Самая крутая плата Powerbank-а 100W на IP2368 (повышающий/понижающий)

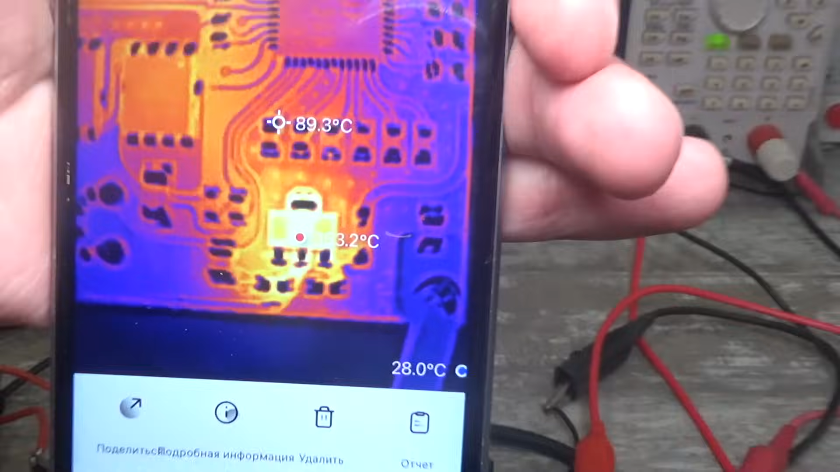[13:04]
Ребята, здесь 153 градуса. Вот буквально до отключения это все работало. Работало прекрасно, никаких вопросов. Ну, а вот такие огромные температуры имеют место быть.
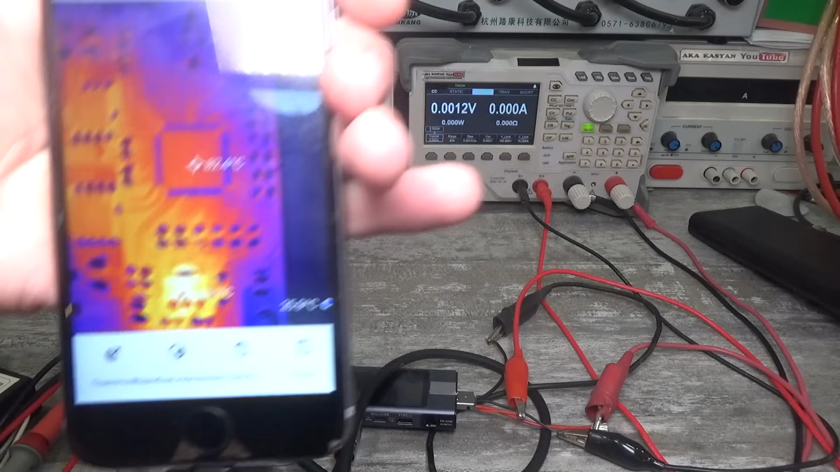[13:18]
Вот здесь 149 показывает. Поэтому, в случае именно 4С,
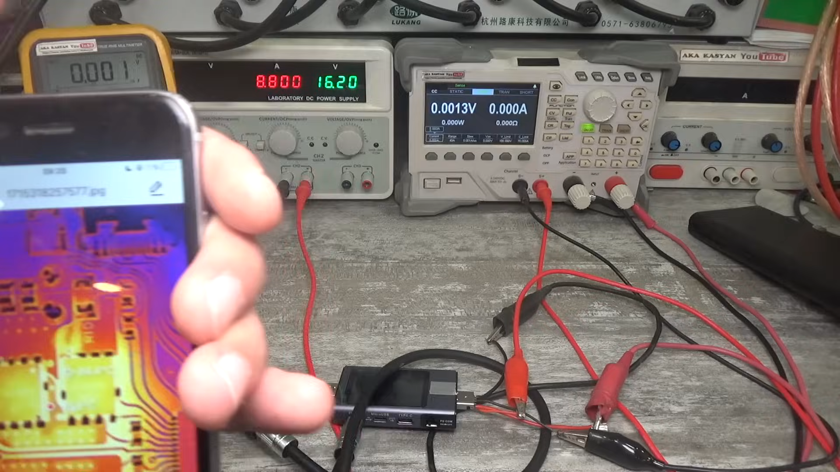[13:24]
я настоятельно, опять же, рекомендую поставить другой, ну, либо эксплуатировать 3С.
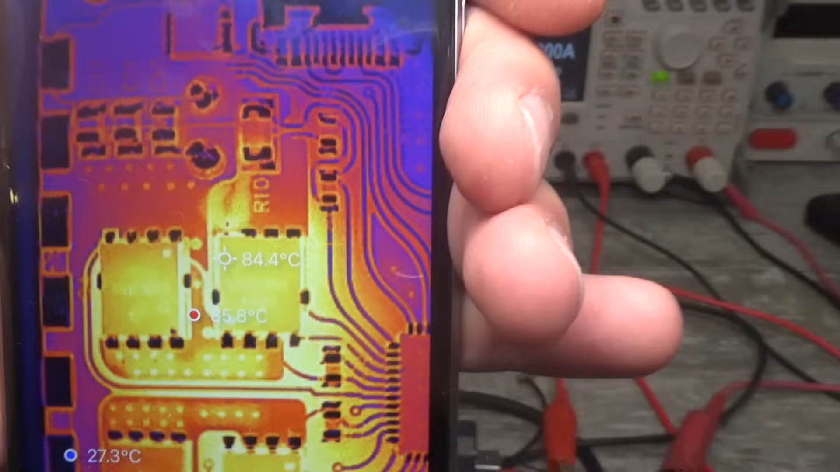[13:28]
On screen: spot 84.4°C, min 27.3°C
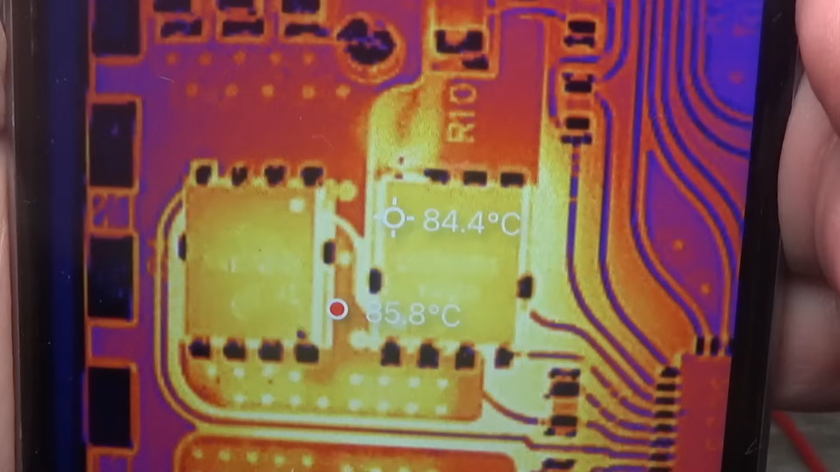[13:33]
On screen: spot 84.4°C, max 85.8°C
84, 85, вот здесь даже 95 под транзистором. На полигоне, как бы, сам корпус транзистора 84.
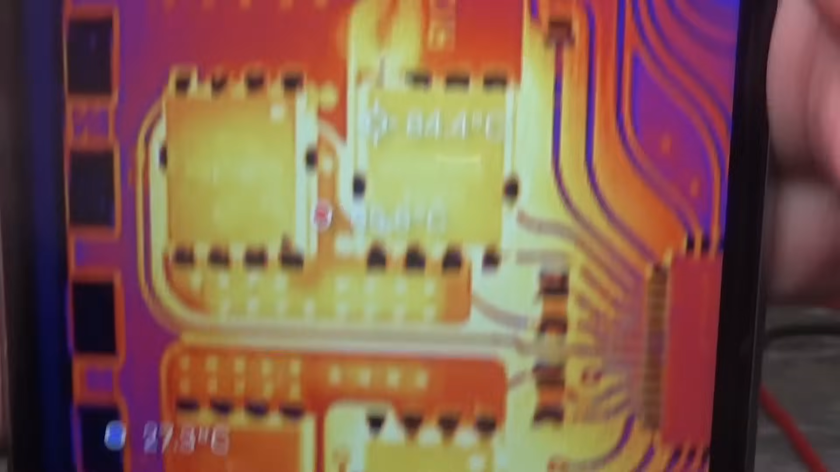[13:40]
Но, в принципе, это для них достаточно, скажем так, небольшая температура. В закрытом корпусе, конечно, будет больше. 80 градусов сама микросхема IP.
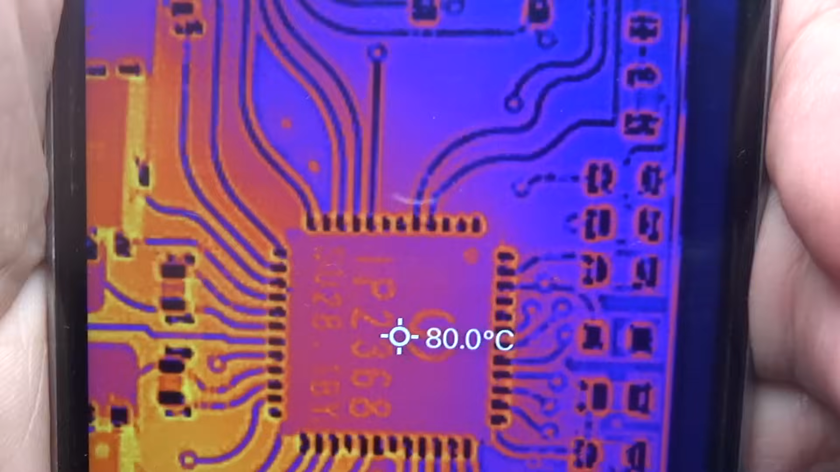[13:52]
On screen: spot 80.0°C
Далее, вот это температура дросселя 84, 83 градуса.
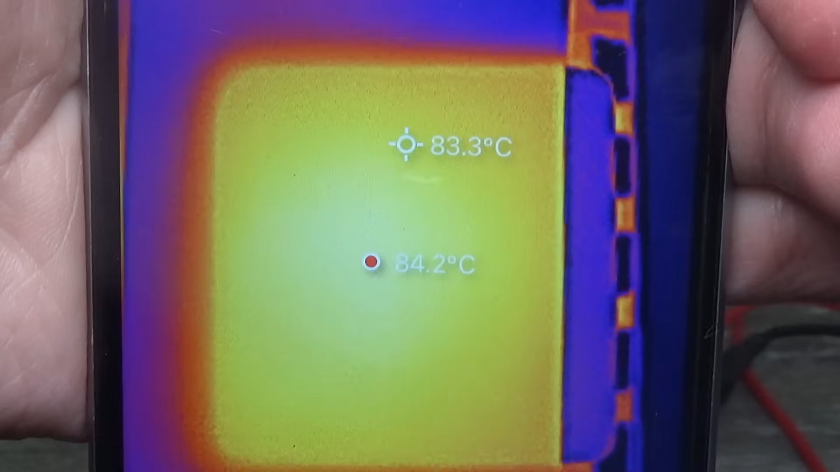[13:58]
А вот 71 градус нагрелся конденсатор.
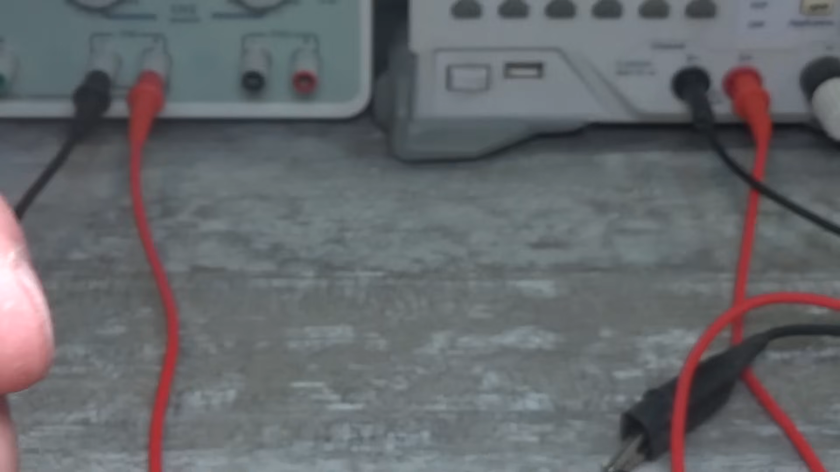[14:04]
Другой конденсатор, так, 67-68 градусов.
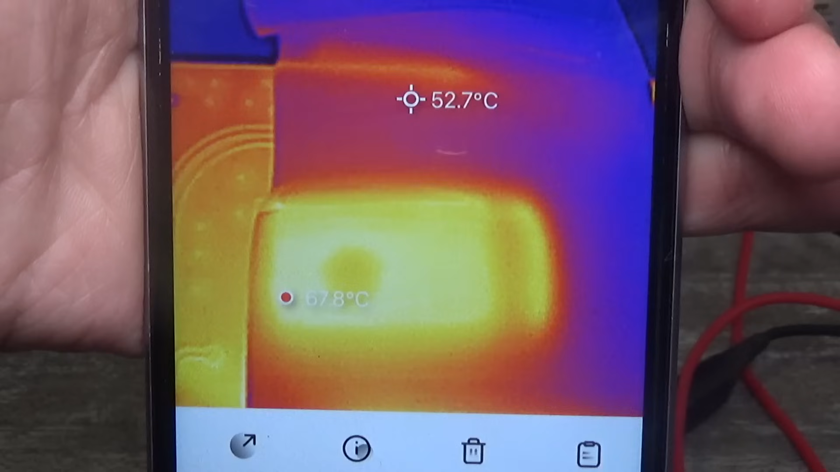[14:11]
On screen: spot 52.7°C
Я при том приклеил вот такую штучку, потому что поверхность конденсаторов блестящая,